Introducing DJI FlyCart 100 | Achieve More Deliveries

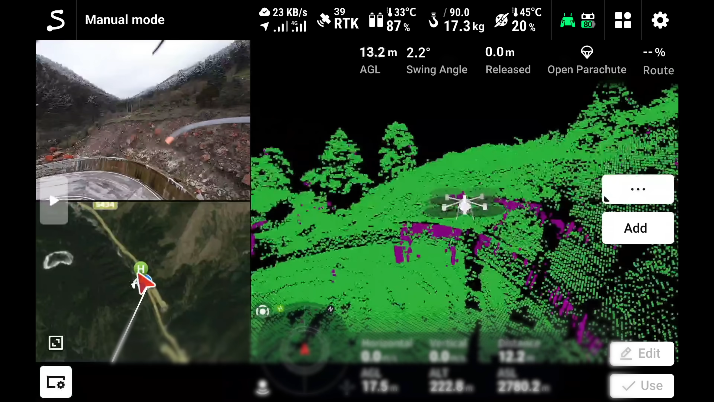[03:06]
can display terrain laser point cloud map in real time